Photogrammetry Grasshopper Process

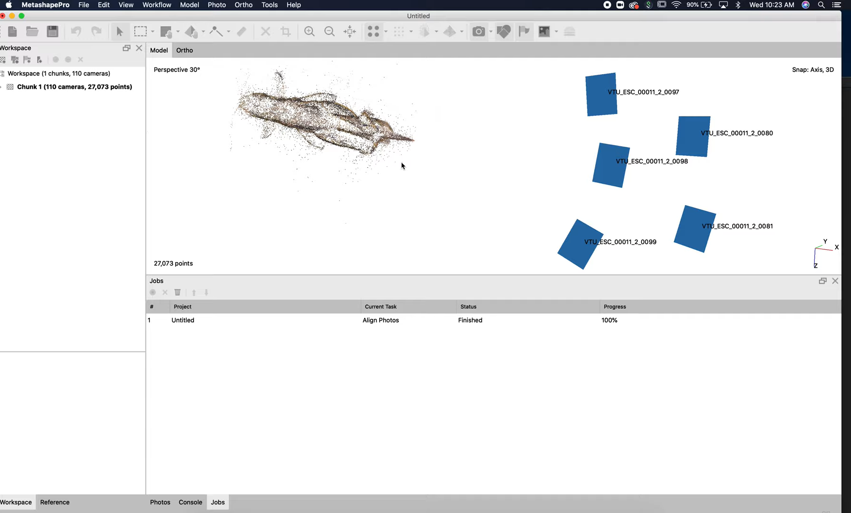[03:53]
And so we haven't created a hard mesh here. But again, this is showing how all those photos were stitched together.
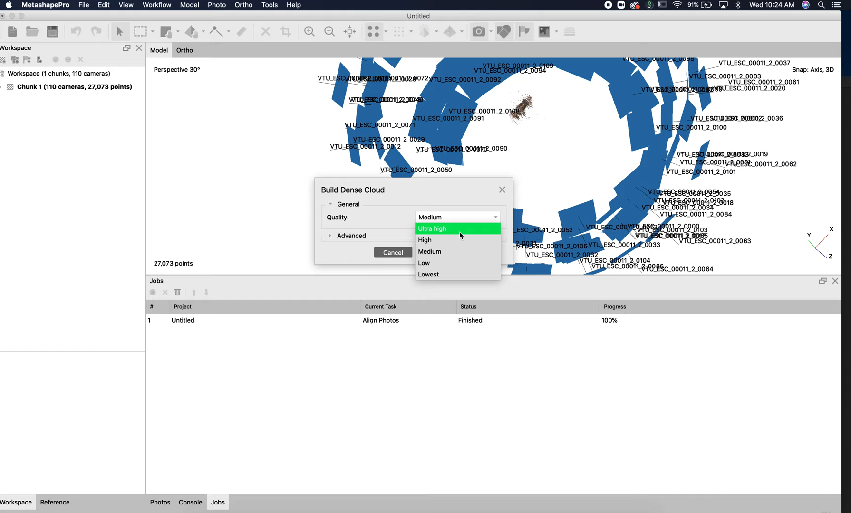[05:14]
So we're doing a medium right now. But like I said, if you were going into our lab, I would go ultra high, sometimes ultra high, maybe overkill, I would do high. For right now, I'm just going to do a medium just so you can get a taste of it. And go ahead and hit OK. And again, it's going to do its processing. And I'm going to stop this video because it may take a little bit longer.
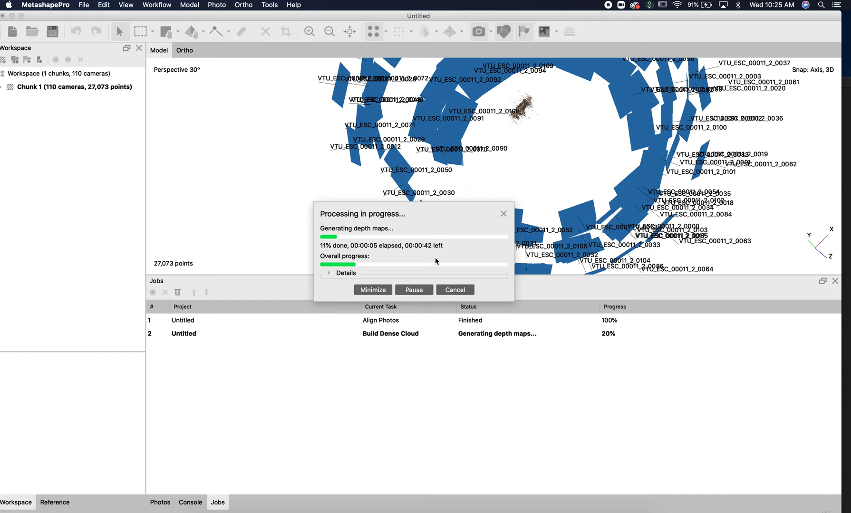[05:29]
I don't want you to have to sit here and watch it. Going through and I did pull up my mouse and
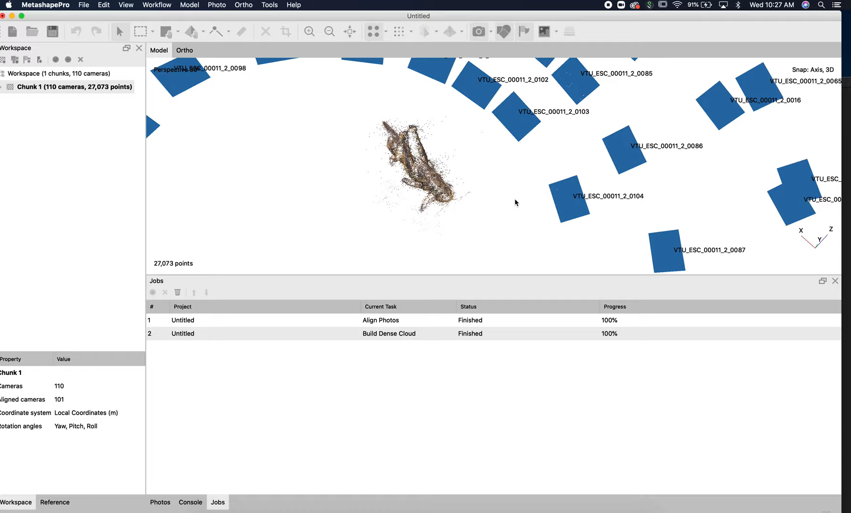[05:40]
basically middle mouse will kind of oscillate and then left mouse to rotate.
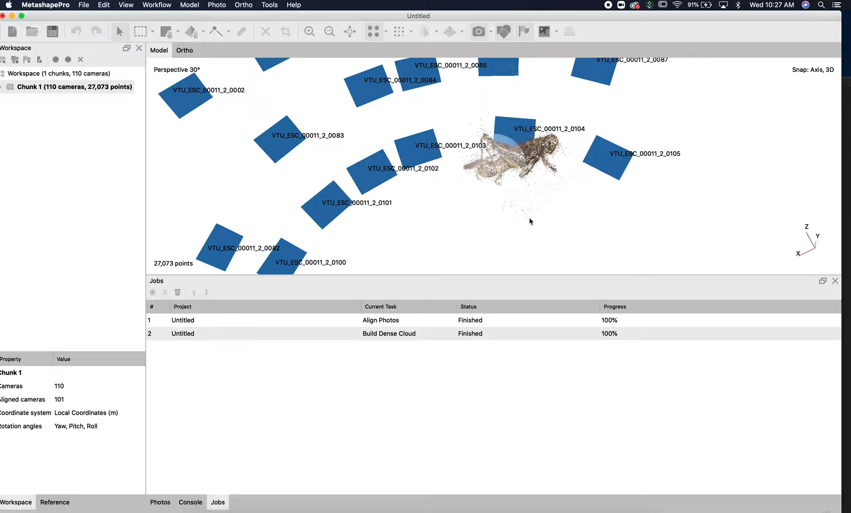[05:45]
So it has kind of similar features to Maya.
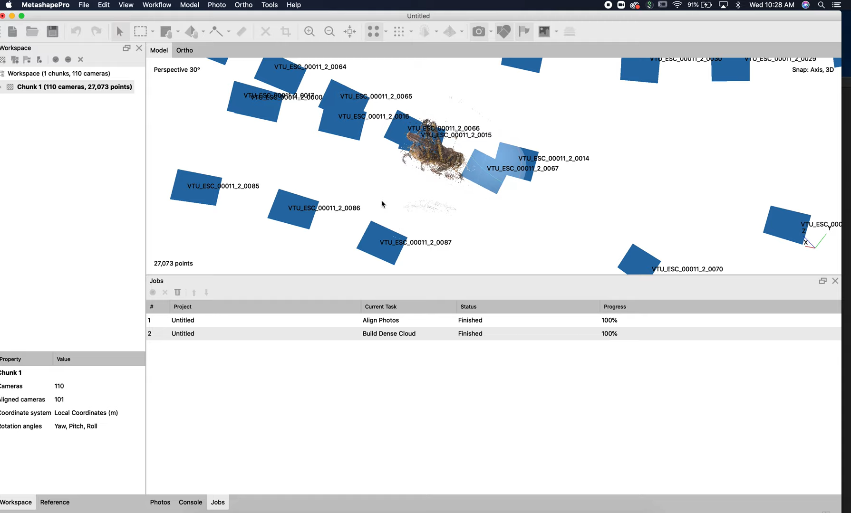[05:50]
And you can see we're up to about 14,000 or no 27,000 points.
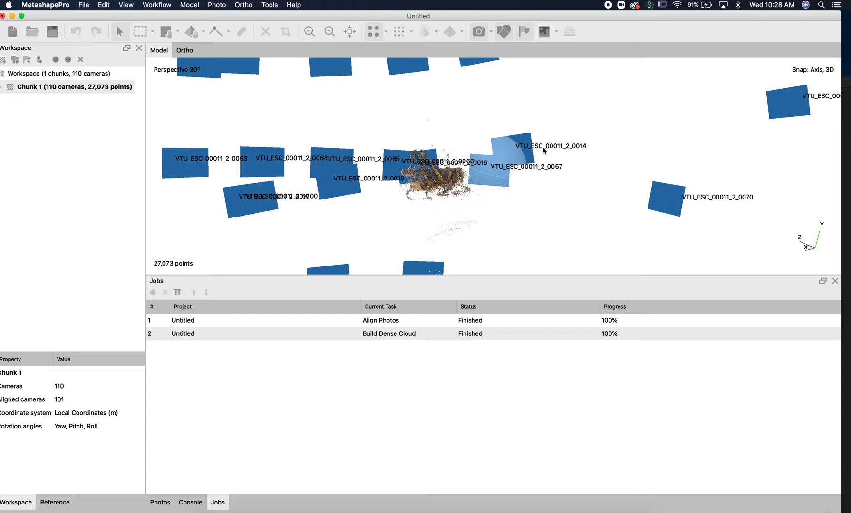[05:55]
And I don't think it's showing all of them right now.
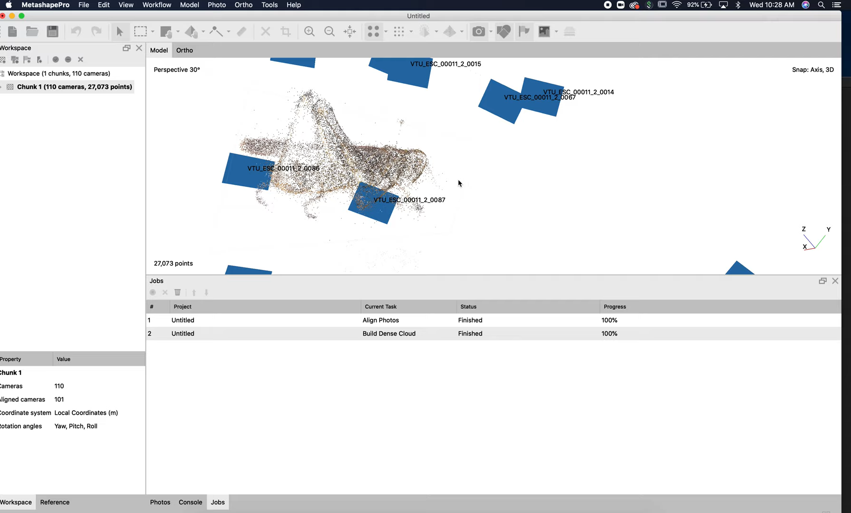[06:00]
But you can see the it's a little bit denser than it was before. Maybe it's not showing at all. And so we're just going to keep going. And so we did a we did build a dense cloud. And now we're going to go build a mesh. All right. So again, if you're going to do this in the lab, just go really high on the numbers arbitrary.
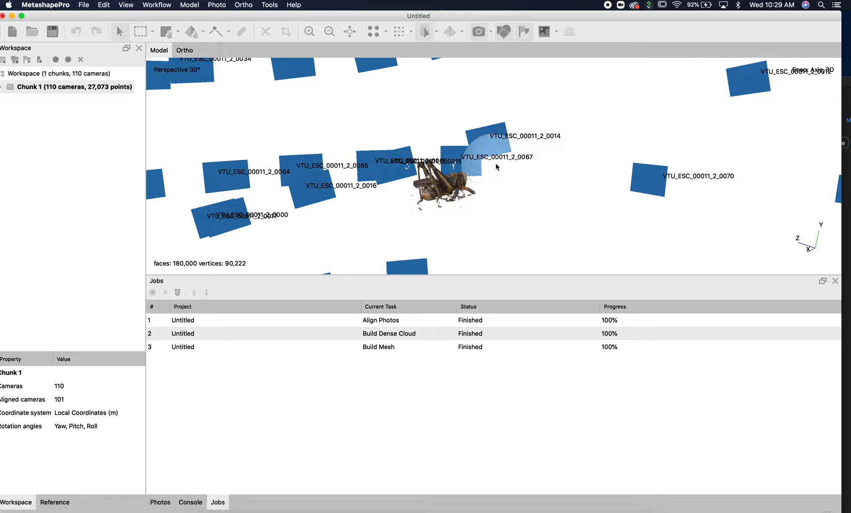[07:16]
So you can start to see our mesh is looking pretty good. Wow. I was hoping I was going to stop that.
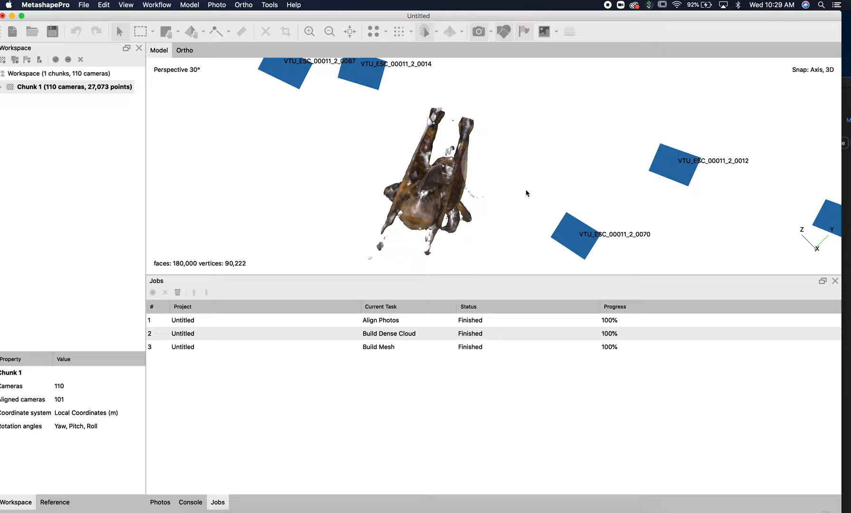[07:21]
All right. And then we're just going to go ahead. And again, this is a very low res.
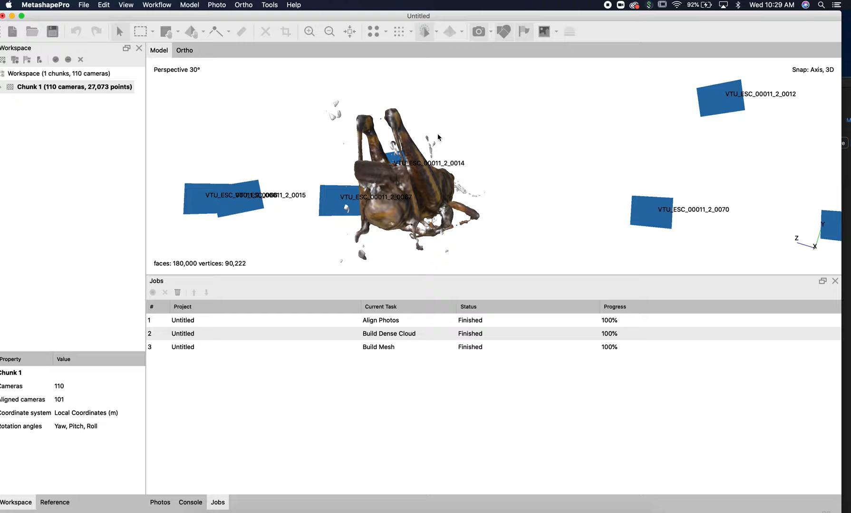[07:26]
And I'm sure the one that we have was probably baked overnight.
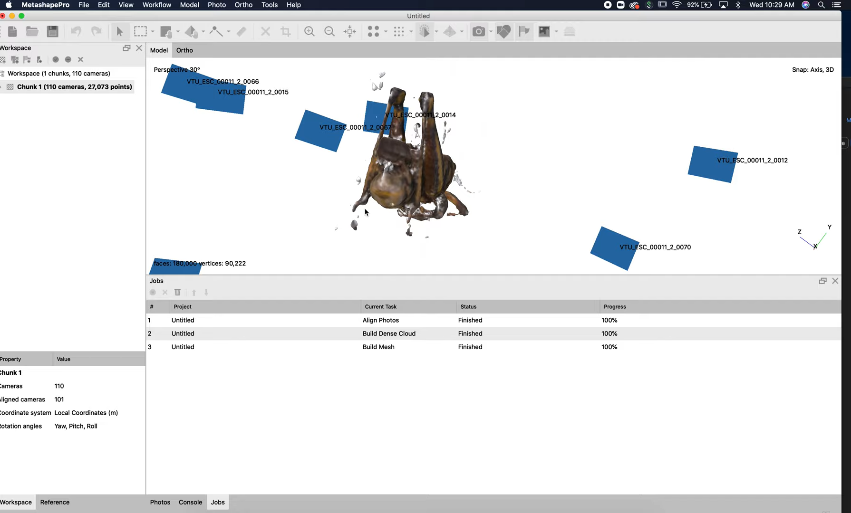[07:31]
So we've got a lot of missing data here. So not the best model.
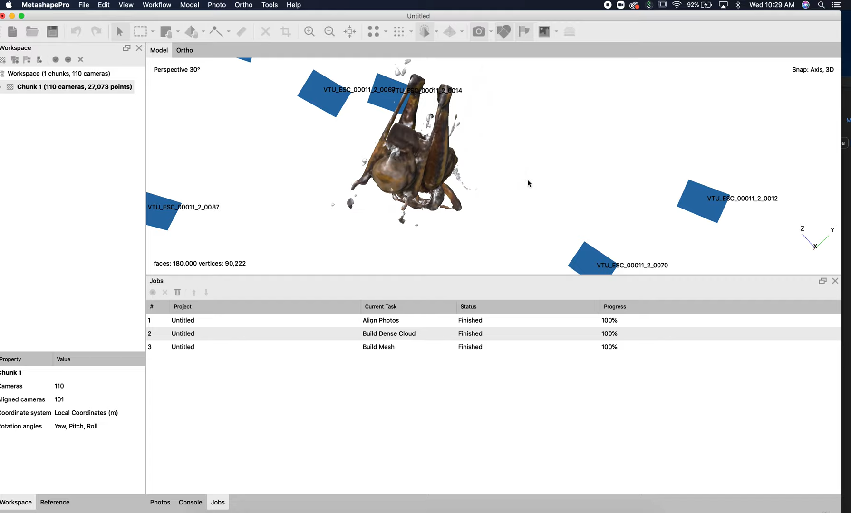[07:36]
But again, for what we were doing, where we were kind of just using as a reference to model, we're modeling on top of it, this would probably work for us.
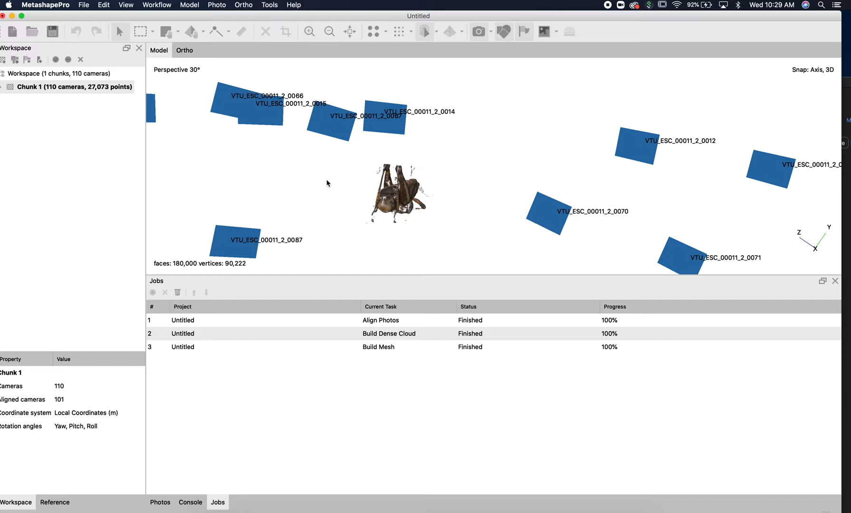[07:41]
But you can see pretty good data there.